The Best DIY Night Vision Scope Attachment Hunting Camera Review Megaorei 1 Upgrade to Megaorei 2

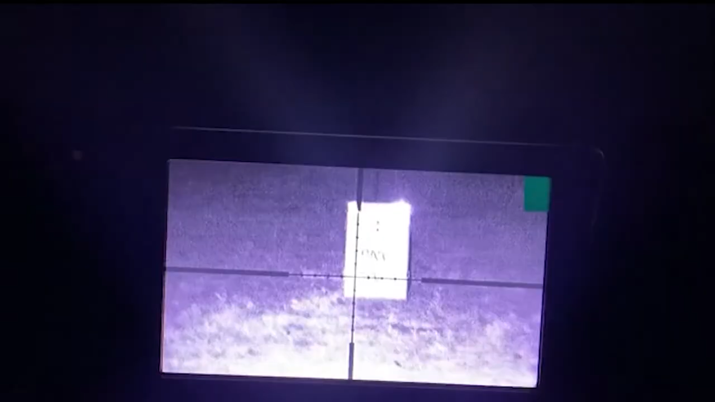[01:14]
So because we're filming the screen rather than getting an image straight off the camera,
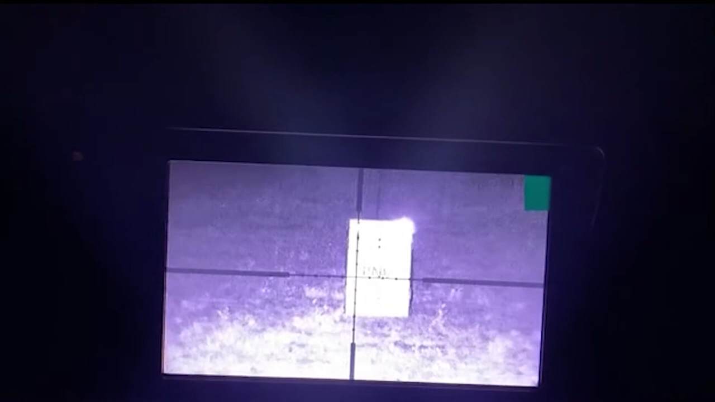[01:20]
the quality is not as good but I hope that it'll be good enough to sort of show you
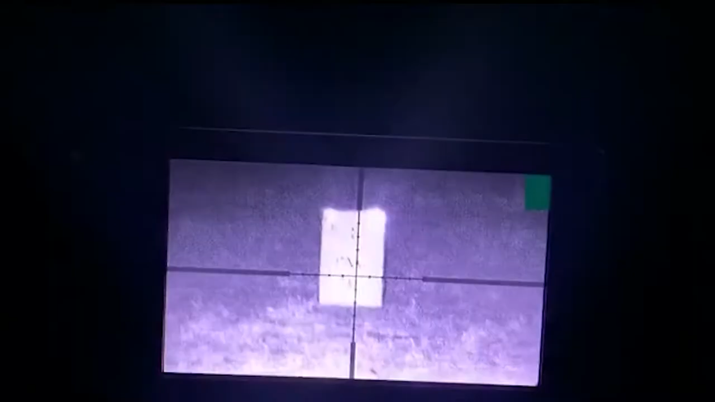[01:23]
how good this unit is for the price. So this is the target at 50 yards,
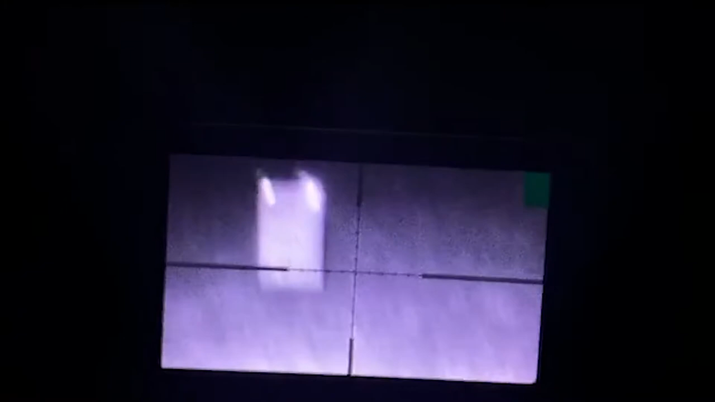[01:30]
this is the target at 100 yards.
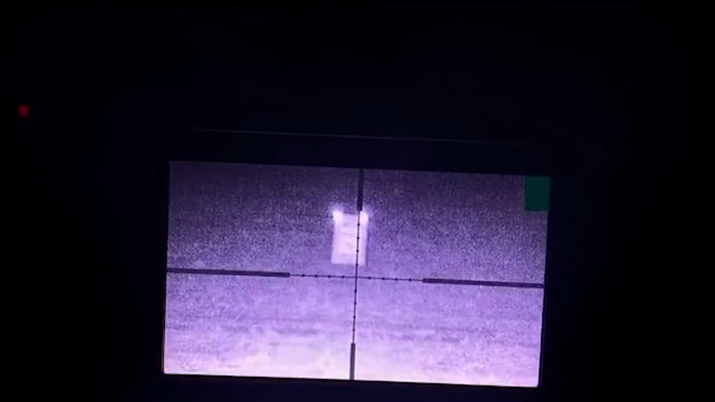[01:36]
As you can see you can still read out the PNV TV. Let's adjust the torch here. Right and then here's the target at 150 yards. So you can still make out the silhouette of the rabbit. So that's your target recognition.
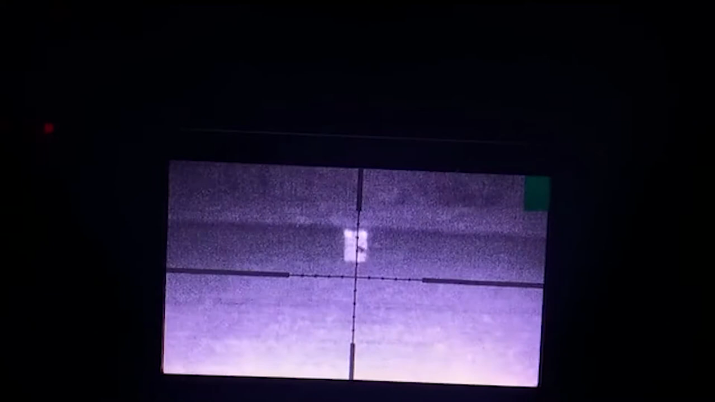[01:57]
Yeah we can make that out. And you can clearly see the eye shine from the retro reflectors. So we're now going to have a shot at them and see if we can hit them and get them to explode.
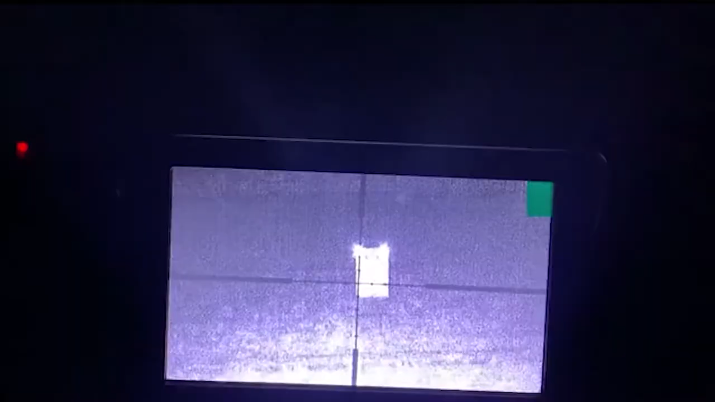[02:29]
There we go. That's the 100 yard target.
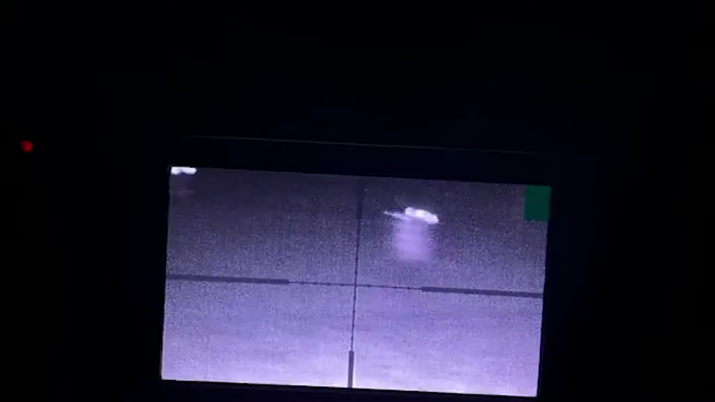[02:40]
And now let's try the 150 yard target. So again we're going to adjust the parallax and the scope.
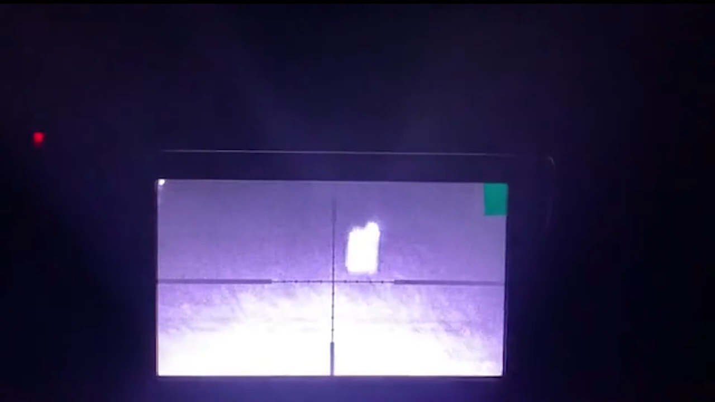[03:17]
And the 150 yard target. Just to show you how clear the classic night vision add-on is.
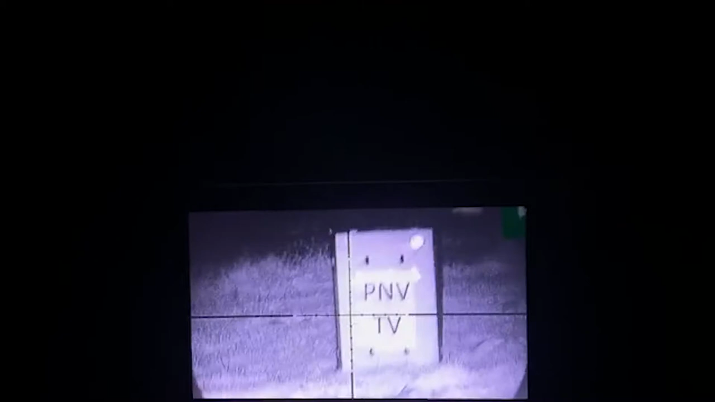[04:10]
I realized that all of my targets so far have been miles away. They've been up to 150 yards. I've been shooting at them by 17 HMR. Just to show you how far they can see.
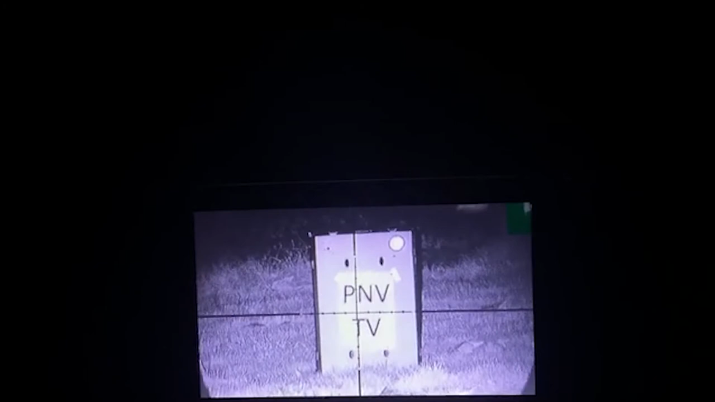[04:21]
But I realize that most people who are after night vision deal with an air rifle. So I just want to show you how clear of an image you can get when it's closer up. So this one here is at 25 yards.
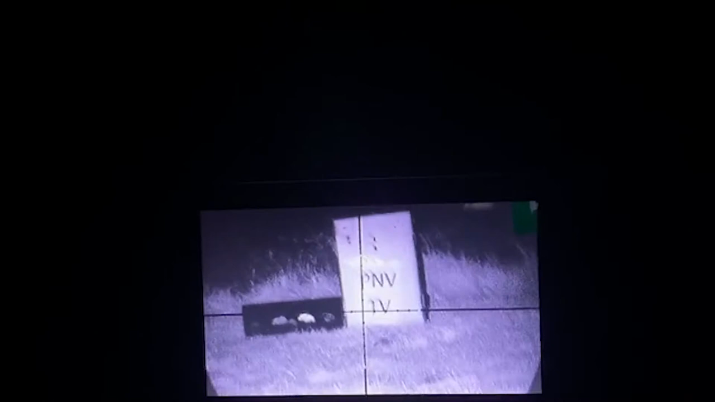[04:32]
This one here next to the knockdown targets is at 35 yards.